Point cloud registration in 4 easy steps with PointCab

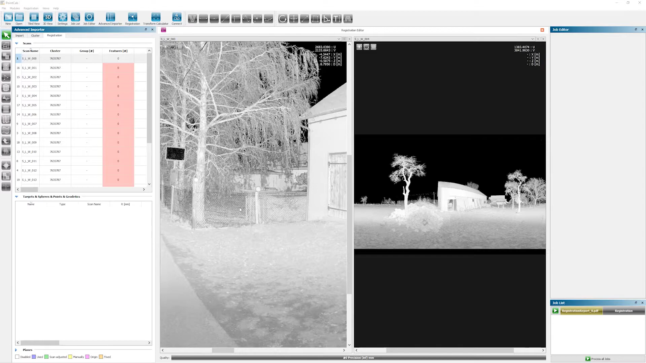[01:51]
Here we can take a closer look at the individual scans, but before we put the effort of searching spheres or targets ourselves, we'll just let PointCab do the job. This will save us a lot of time. In order to do that, we simply click on the Process button in the job list right over here. Then the setting options appear in the Job Editor. Here we now choose whether PointCab should search for targets or spheres. In our case, we use spheres with a diameter of 145mm and 200mm while scanning.
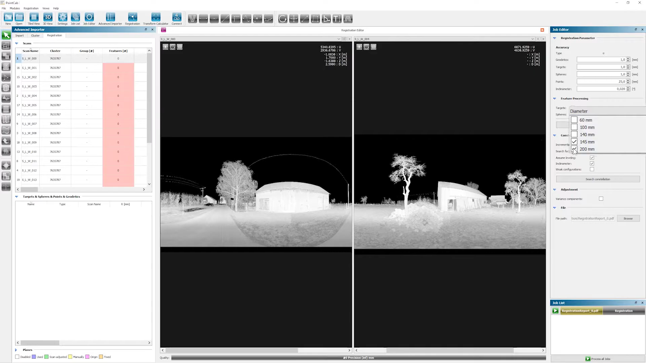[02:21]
So we go ahead and check these two boxes. Now PointCab shows what to search for and we can start the job. When all jobs are completed, you can see how many features PointCab found in the importer in each scan. In order to conduct a proper registration, we need at least three features in each scan. Otherwise, we won't be able to merge our scans to a unified PointCloud. So that's looking really good right here. In case PointCab did not find three features in every scan,
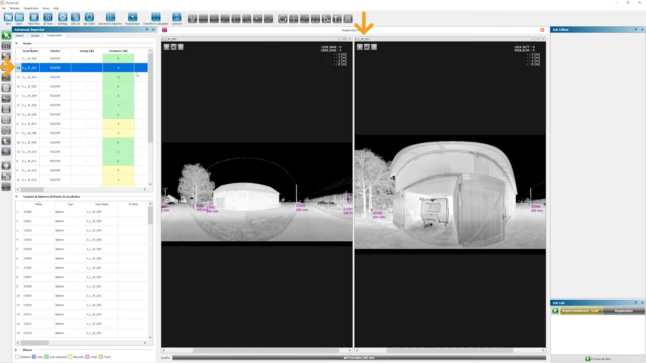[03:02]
you can go ahead and check again manually. To do so, simply open the corresponding scan. In our case, we will take a look at scan number one right here to see if we can find an additional feature. And as a matter of fact, we can see an additional sphere when we zoom in. To add it, we select the sphere tool from the toolbar. Of course, should you be using targets, you would select the target tool here. Just click on the feature and bam, add it.
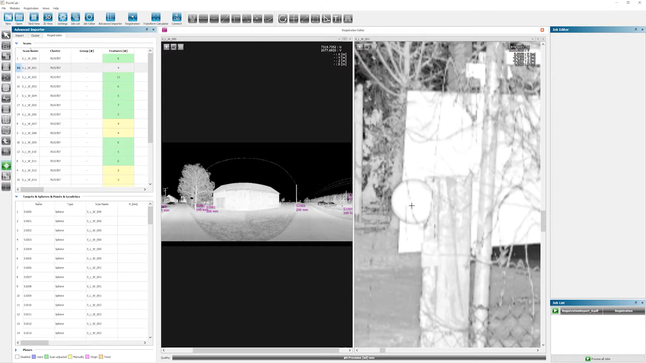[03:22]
If enough features are found in every scan, we're good to go to the next step, which is going to be the constellation search.
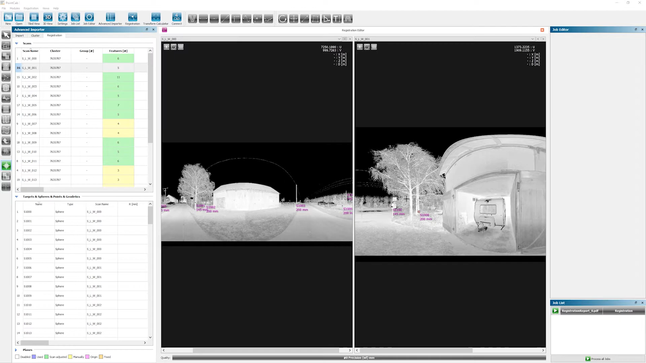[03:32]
Now it's time to merge the scans into one point cloud. This is what we're going for. We do this with the constellation search and simply start the job in the job list again.